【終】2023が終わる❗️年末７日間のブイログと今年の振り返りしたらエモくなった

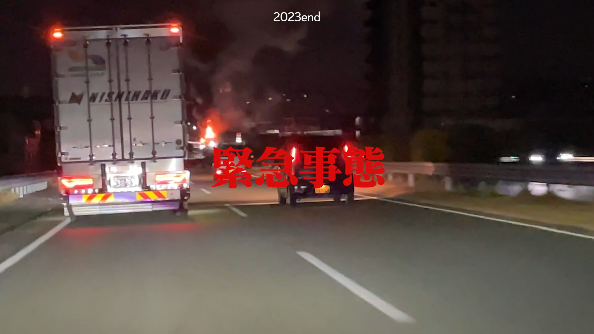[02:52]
見えたけんさ、 これさ、めちゃくちゃ、何が燃えてるこれ。 トラック、トラックやん。 これちゃんと通報してある。 あ、ね、そうでしょ。